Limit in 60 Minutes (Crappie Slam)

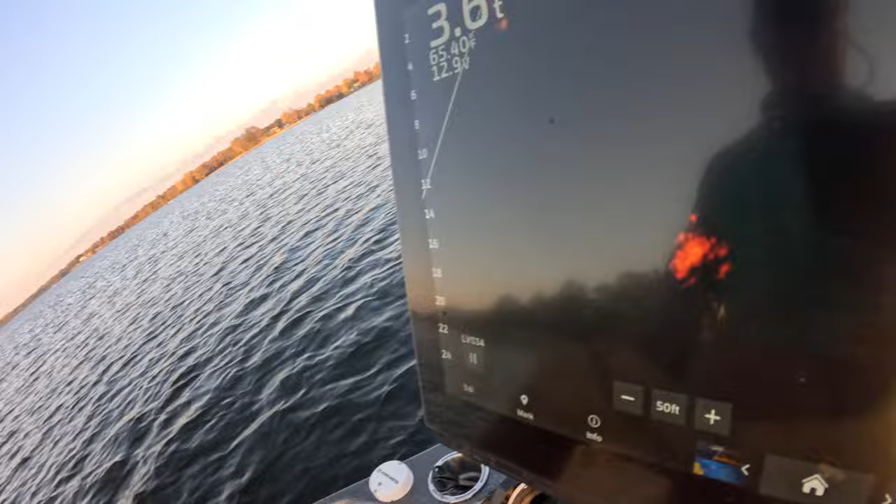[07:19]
I won't even stop for that. I'm looking for a school that's up around the 12-foot mark.
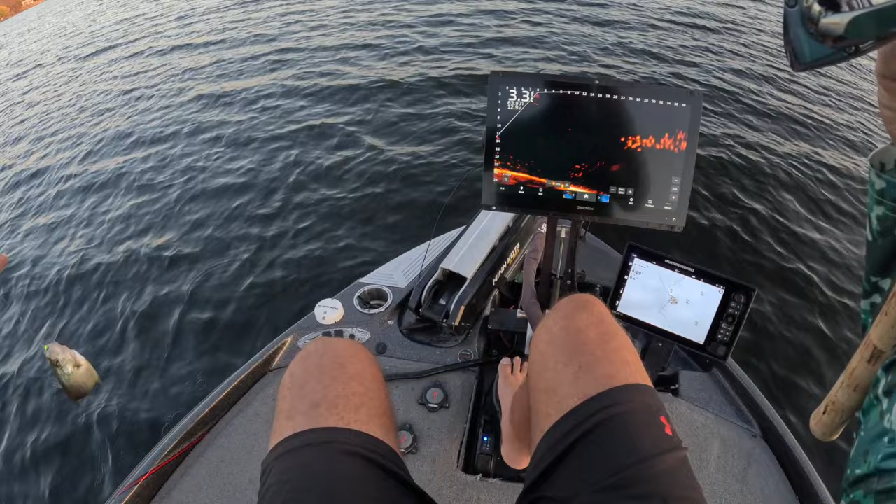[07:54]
Look at that school now, guys. Look at that screen. Look at that screen. Freaking awesome. I just got to make sure I make my tosses. Whip out the last, probably 10 fish. There he is. Try to make... You know, while I'm bringing in the fish... This is a tournament fish right here.
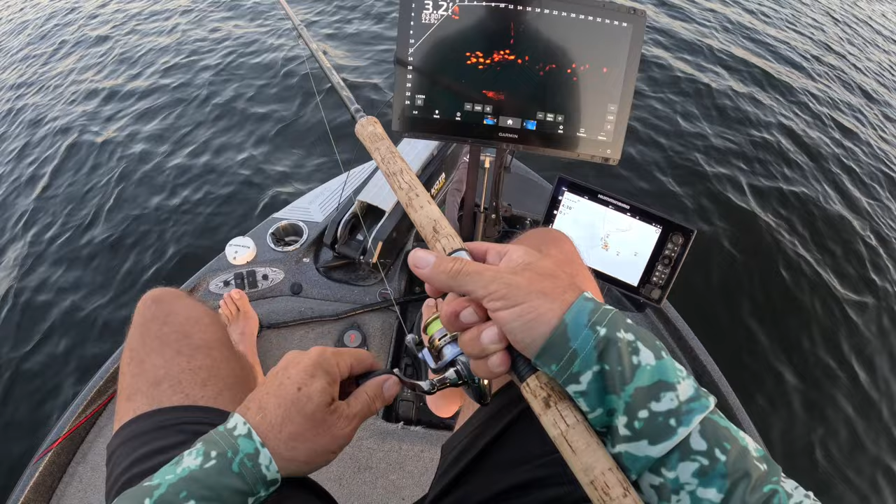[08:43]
But there you go. Let's see if any of them get excited. Yep, they're rising up for it.
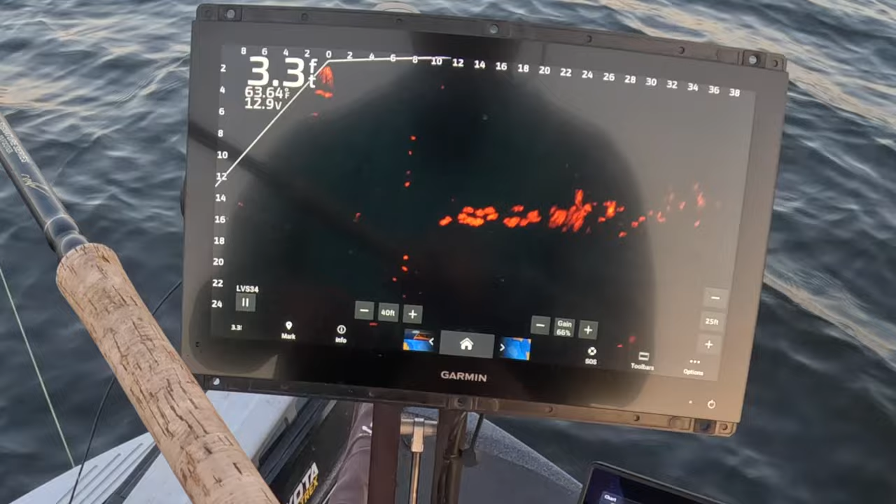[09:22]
On screen: depth 3.3 ft
This is one heck of an episode. This is schooling. I thought it would be talking about the different color on that hair jig. But, I mean, it's... This is all about the beginning of the winter pattern. For sure.
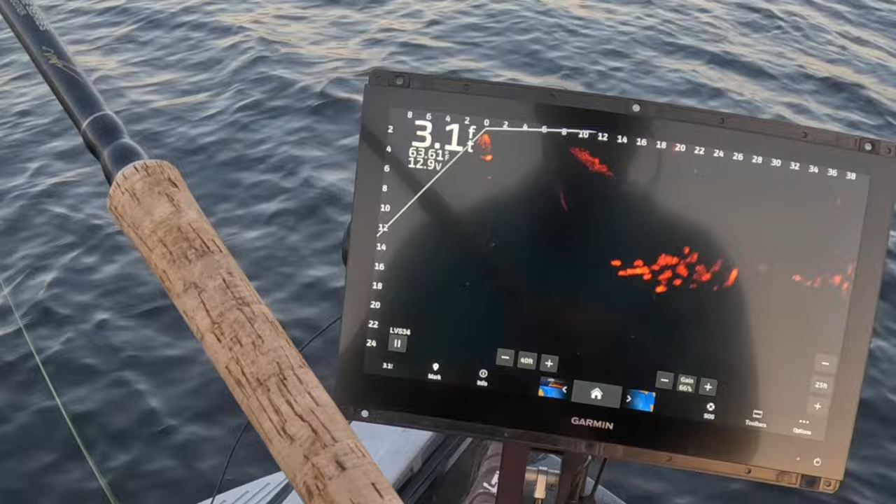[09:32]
On screen: depth 3.1 ft
I think these guys are a little bit more scattery now. Still catchable. But not as easy. But it looks like they're turning on it, which makes it... See how they turned? They're turning up to it. And then you slow it down just enough to give them enough to feel like they can get to it.